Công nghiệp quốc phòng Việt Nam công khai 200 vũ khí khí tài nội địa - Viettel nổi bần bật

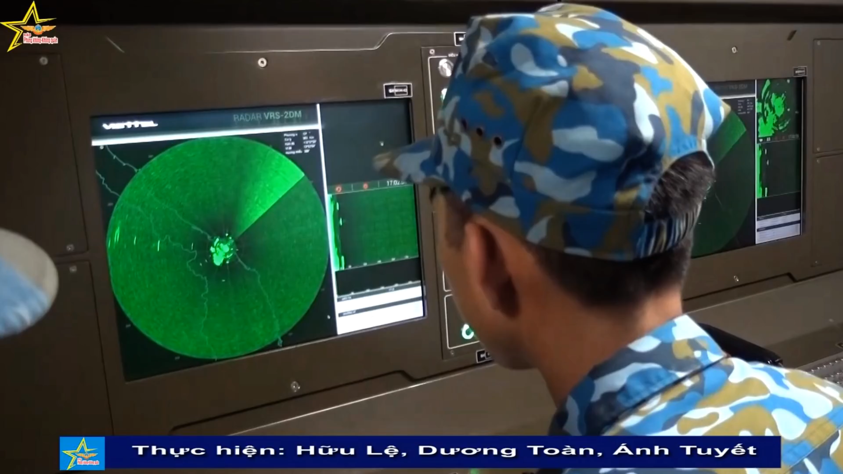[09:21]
Đây là một sản phẩm radar thành công nhất của Viettel hiện nay, đã được trang bị cho nhiều đơn vị phòng không trong nước trước khi thực hiện xuất khẩu.